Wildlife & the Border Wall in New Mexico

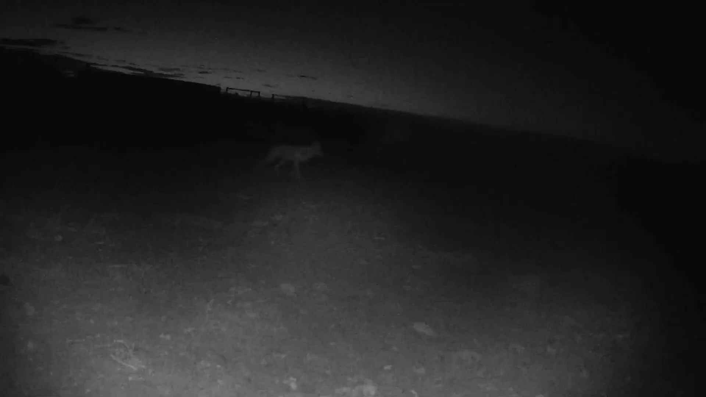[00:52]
Mountain lions, coyotes, javelina, mule deer, bobcats, gray foxes, badgers.